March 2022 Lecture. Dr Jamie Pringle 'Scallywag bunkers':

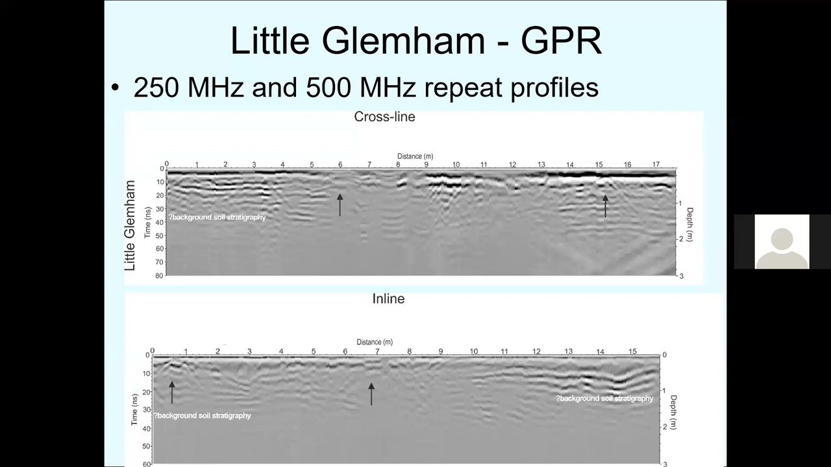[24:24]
The second one looks a bit more in, in better condition.
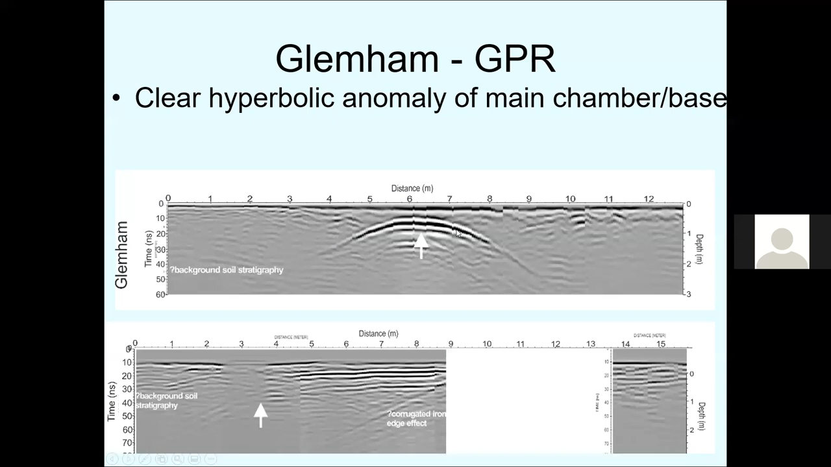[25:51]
So we could actually detect it quite well, at least in the, in that profile going across the middle. Site three then this is where a bit more, gets a bit more interesting, uh, in, uh, again, near this Hennam hall, a little bit further away now.